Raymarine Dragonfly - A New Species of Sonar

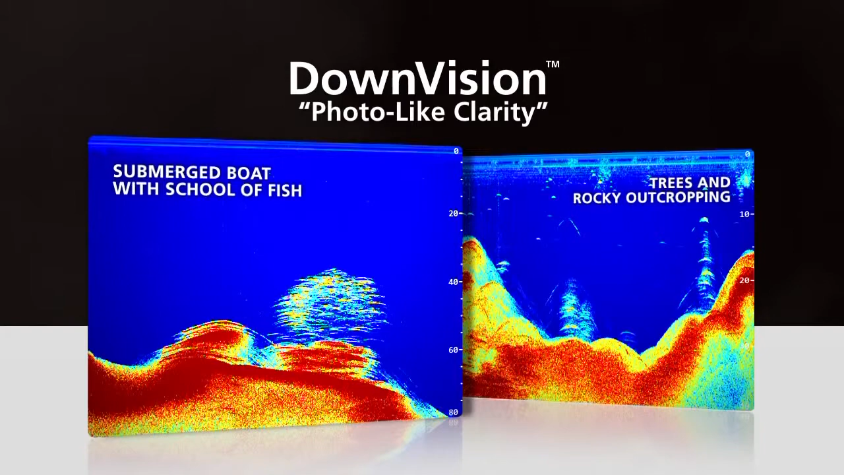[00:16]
Experience the photo-like realism of Chirp down vision images with unmatched clarity and object recognition.